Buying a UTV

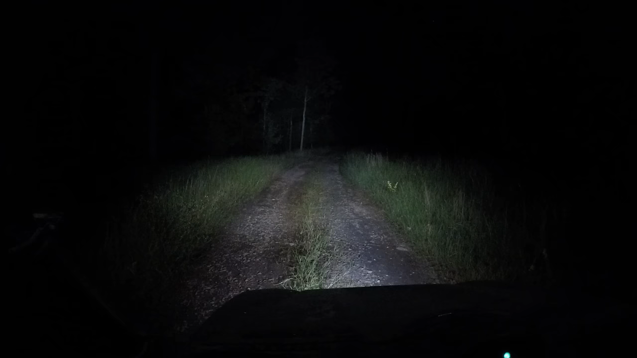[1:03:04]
And that pretty much lights up everything. And then the lights to the rear.